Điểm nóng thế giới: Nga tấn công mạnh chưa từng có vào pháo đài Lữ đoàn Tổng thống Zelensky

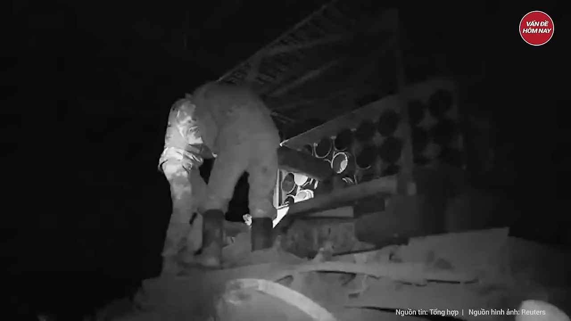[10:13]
ở chiều đối diện, quân đội Nga vừa qua lại một lần nữa sử dụng pháo phản lực nhiệt áp
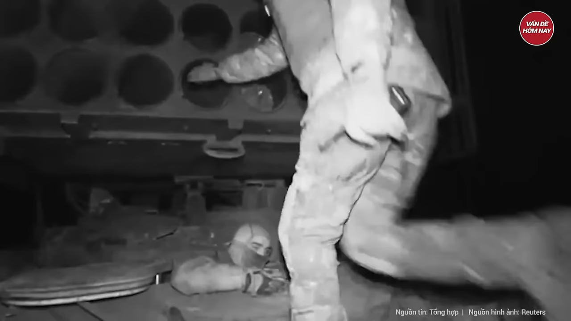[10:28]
các đơn vị nhiệt áp TOS-1A của Nga đã cố gắng di chuyển bí mật vào các
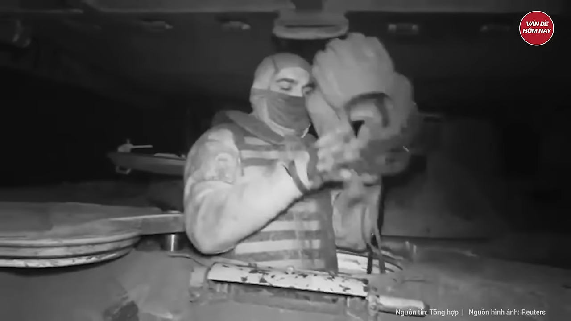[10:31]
hỏa điểm rồi bất thần chút lượng lớn các quả phóng phản lực chết người lên mục tiêu đối phương
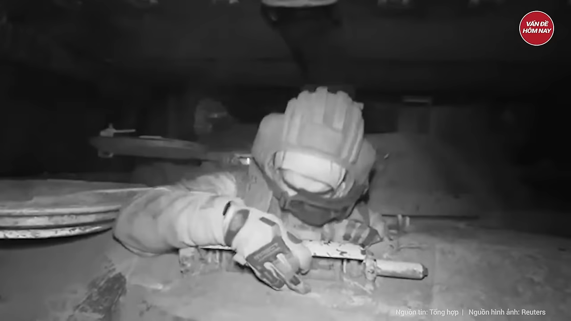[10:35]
vào giữa đêm Toàn bộ quy trình tấn công bằng TOS-1A đã được video clip của Bộ Quốc phòng Nga ghi lại Đầu tiên,
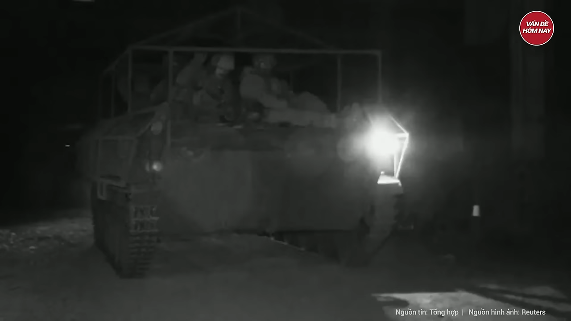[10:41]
quân nhân Nga nạp đạn vào các ống phóng TOS-1A Bệ phóng này có giáp lồng
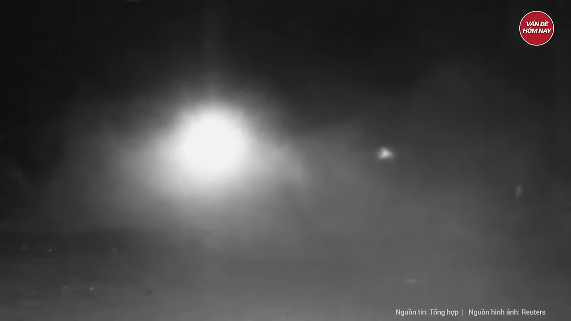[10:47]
ở phía trên và được đặt trên một khung xe thiết giáp có bánh xích